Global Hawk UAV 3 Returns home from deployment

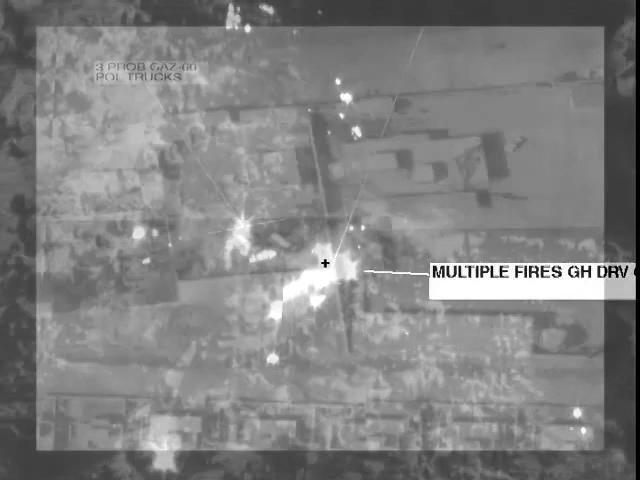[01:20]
During a typical 24-hour mission, Global Hawk can image vast areas and provide pinpoint targeting information to battlefield commanders in near real time.
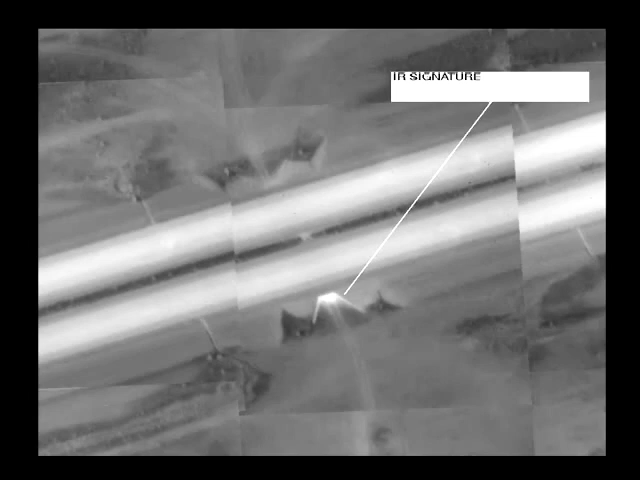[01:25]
The war fighters have been provided with over 35,000 images over hundreds of stories.